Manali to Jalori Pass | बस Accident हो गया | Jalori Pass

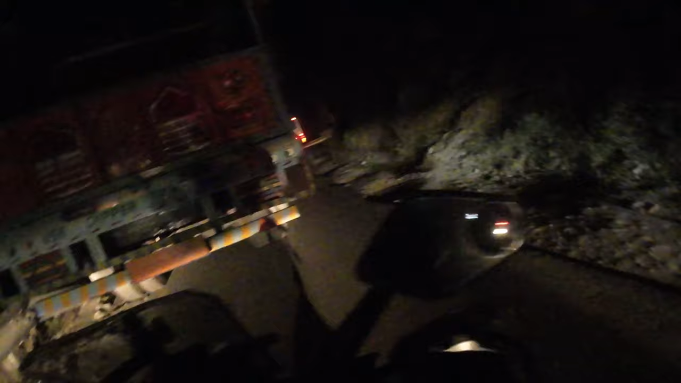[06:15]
जोड़ा निच्चे आगया तो पर जोड़ी पास जगाइज और बहां से मैं नीच्चे आ गया गया जोच रहा हूं कि आगे जाके कहीं हाइवेपे रोकोंगा मैं बंडी बाले हाइवेपे और यहां पर जाते टाइम बताया था नहीं जो बस एक्सिडेंट हुआ था उसी का
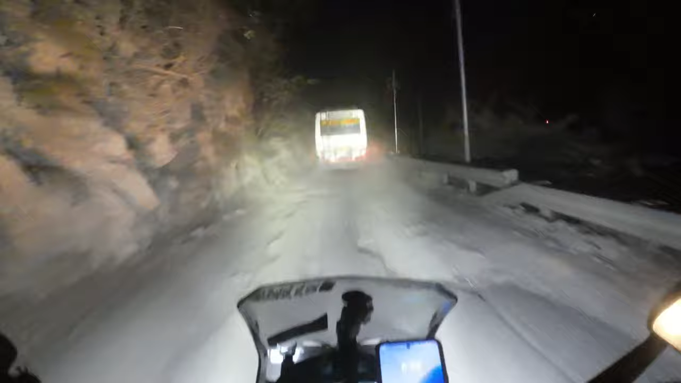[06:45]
रोड दिखा रहा है कुछ नहीं दिख रहा है कि रास्ता है कच्छा वाही बिल्कुल ही ओफ रोड करना कुछ दिख नहीं रहा है